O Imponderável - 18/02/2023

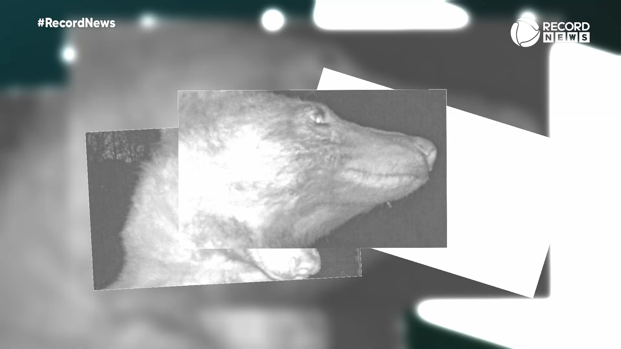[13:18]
E agora temos uma nova celebridade instantânea. Uma criatura fofa se tornou viral globalmente com as suas adoráveis selfies.
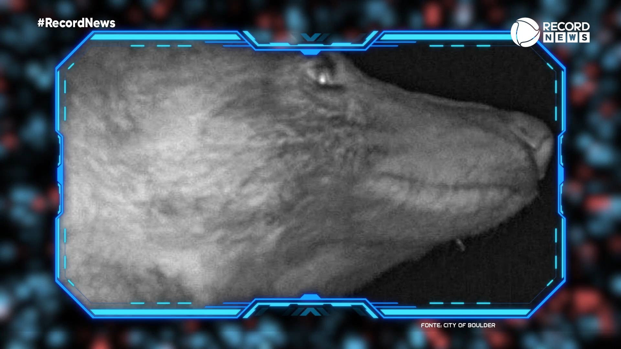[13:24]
É o apelidado o urso das selfies.
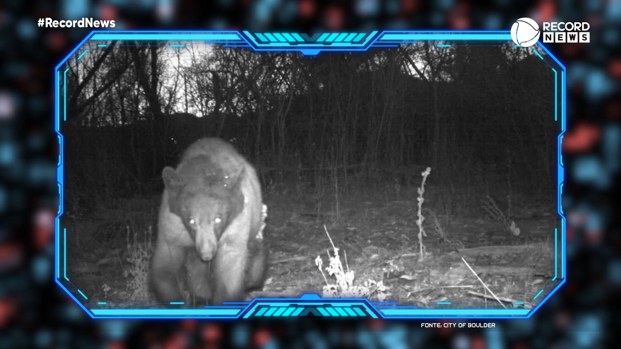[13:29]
Ele aproveitou a oportunidade de uma câmera de movimento para tirar algumas dessas fotos.
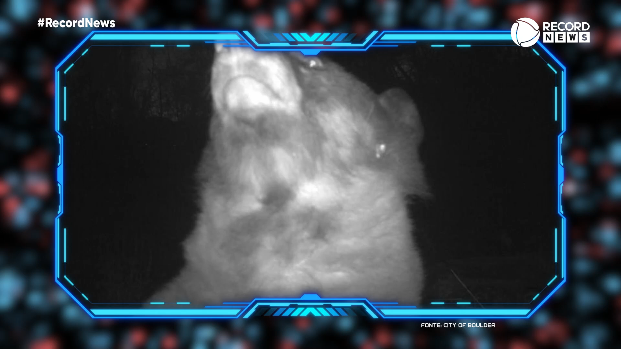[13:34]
Foram mais de 400. Nos fizeram rir muito. Virou uma estrela da fotografia da vida selvagem.